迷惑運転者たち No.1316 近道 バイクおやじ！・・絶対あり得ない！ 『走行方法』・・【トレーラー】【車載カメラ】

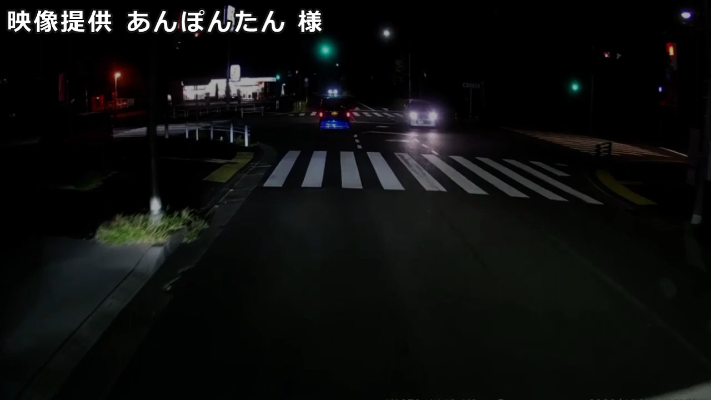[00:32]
なぜ俺停止線の手前で止まれねえんだ。まだまだ進んでんぞ、おい。今度は止まれや、おい。ああ、もう変わったけど、ギリギリはみ出しちゃってたけどね。ははははははは。